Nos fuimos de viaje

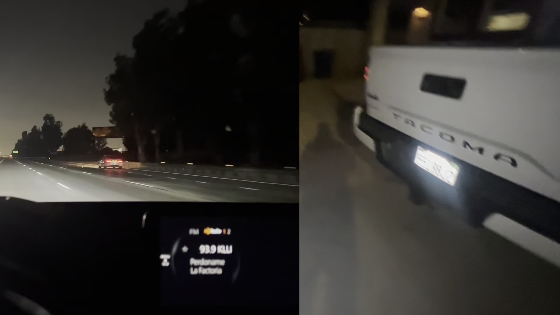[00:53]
ya vamos con rumbo al aeropuerto. Internacional de Los Ángeles, California señores, son, es la 1.20 de la mañana, volamos hasta las 6 de la mañana, pero no quiero que nos, que nos deje el avión, hijo de su chingada madre. Y aparte nunca hemos, yo nunca he volado de ahí, eso no sé cómo está el pedo. ¿Tú ya volaste de ahí, David? ¿Cuando fuiste a Florida nomás?
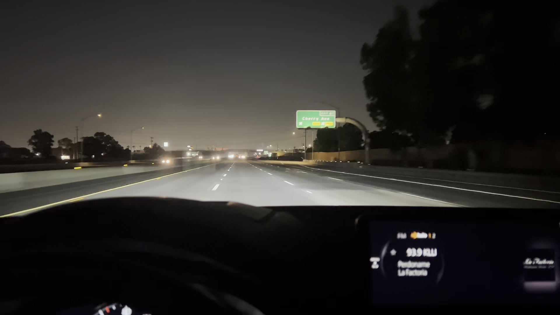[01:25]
Ok, sí, sí, sí, ahí estamos señores. Ya llegamos señores, allá está el aeropuerto internacional de Los Ángeles.